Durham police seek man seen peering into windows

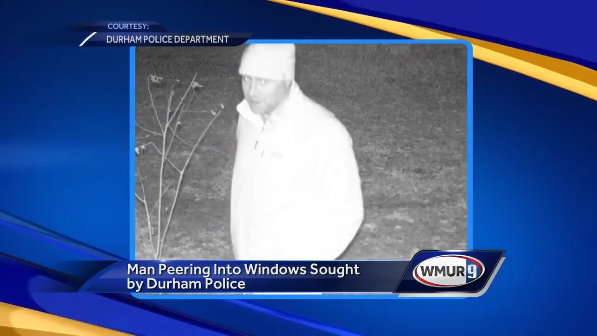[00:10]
capturing the image of a man they believe has returned at least five times in the past few months, peering into the windows of the same off-campus apartment building. This time officers getting a look at him.